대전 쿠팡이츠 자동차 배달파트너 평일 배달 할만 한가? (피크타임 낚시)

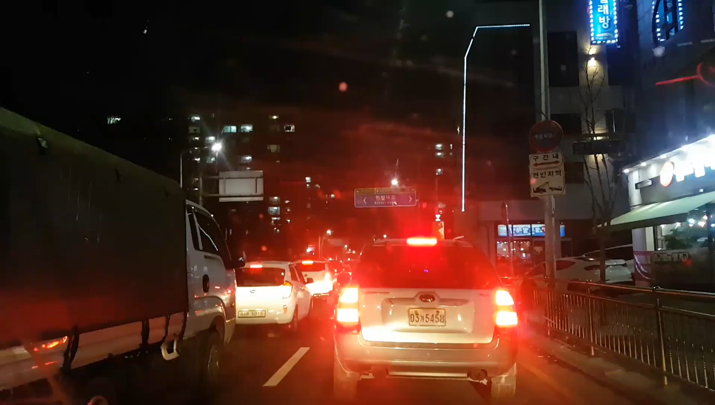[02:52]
퇴근 시간 차 많네요. 날씨에 따라서 뭐 방한복 아니면 우비 뭐 이런 거 잘 체크하셔야 되고,